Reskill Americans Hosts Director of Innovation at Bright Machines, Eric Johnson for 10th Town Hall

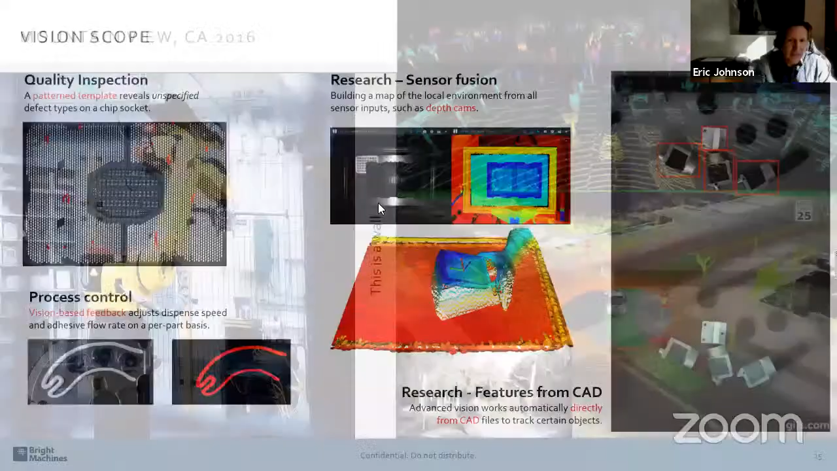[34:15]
And we're taking some of the things we're doing at Bright. You know, this is just a random collection of stuff. We're inspecting pins here. This one's kind of neat. We're using depth cams. Anyone who's ever played with a Kinect, probably seen similar images, but this is basically a camera that gives a 3D representation.